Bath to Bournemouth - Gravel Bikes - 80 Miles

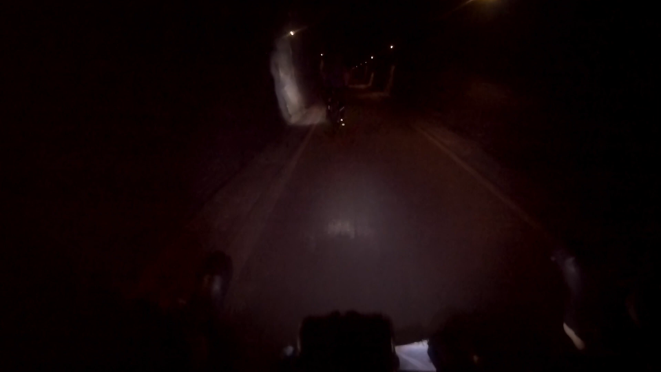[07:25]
To be honest, it's not that dark in here, but you do have to just watch out for runners, which of course as pedestrians can go either side. And the occasional ninja cyclist with no lights, but actually it's not that dark in here, so you can really see in good time to be able to deal with stuff. And it's a lovely smooth surface. Now we've done the tunnels in both directions, and this way is definitely downhill, but the other way,